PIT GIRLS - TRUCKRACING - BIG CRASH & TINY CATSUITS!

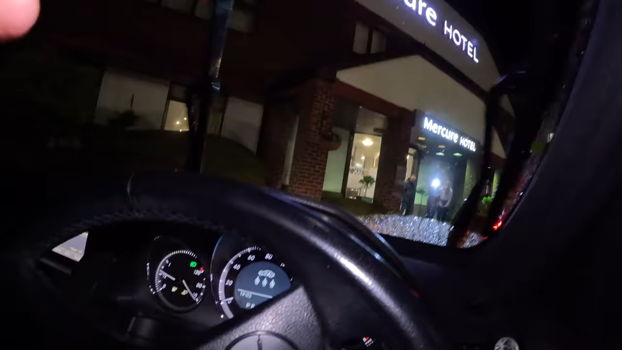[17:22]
We're just waiting for another guest to vacate the valet area.
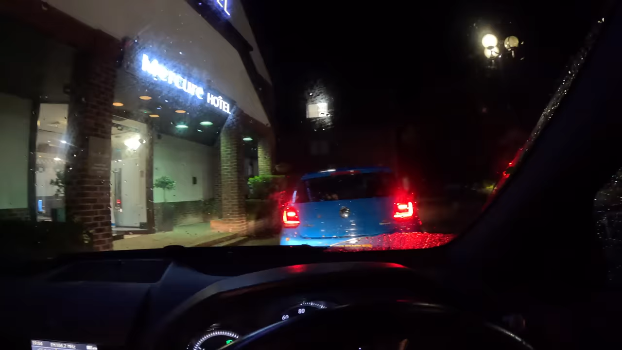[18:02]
There's a blue blob in the way.